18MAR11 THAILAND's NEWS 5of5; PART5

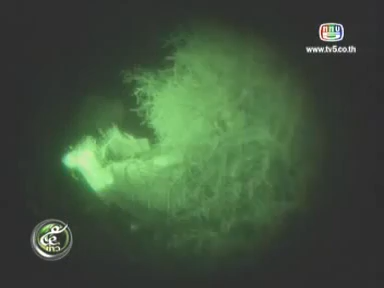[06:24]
ขบวล Elathvezต้องพบกับบ้านเรือนหลังเล็ก ๆ ิ่งฝร้าง สลาห์ตามขอบทาง 의미 ไม่มีแสงไฟเด็ก วิ่งออกจากบ้าน เมื่อได้ยืนเสี่ยงร gallonsทุกคนวิ่งออกมาไม่กลัวอันจรายจากการถูกเชียวชน
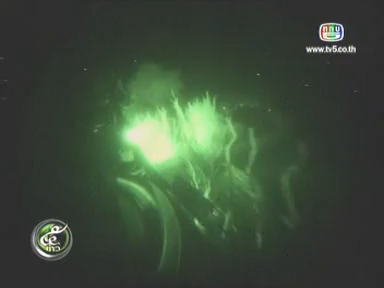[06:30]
ผลระขับรถต้องใช้ความระบัตวังห่างผิดพลาด
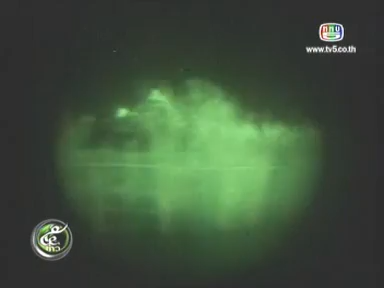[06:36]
ชนหรือทับเด็ก ปัญหาเงื่อนไขเกิดขึ้นแน่นอน
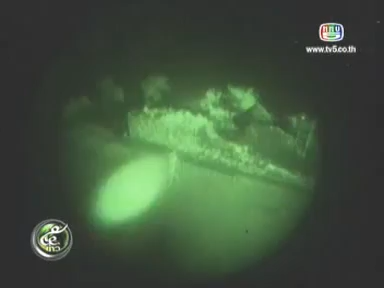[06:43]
เส้นทางรัตเวนไปตามภูมิประเทศ ต้องตรวจการทั้งจากไฟรถและไฟใช้ส่วนตัว ไม่นานักรถนำ V150 ไ
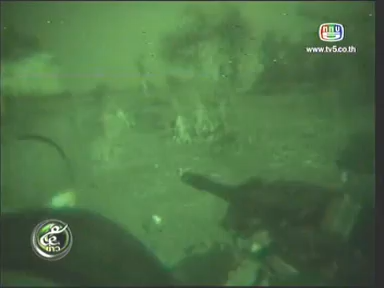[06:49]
ฟน่าชำรุดขอบวลระเทนอยุดทันที ขนาดนี้ซึ่งคือเป้านิ่งเสร็จแล้วท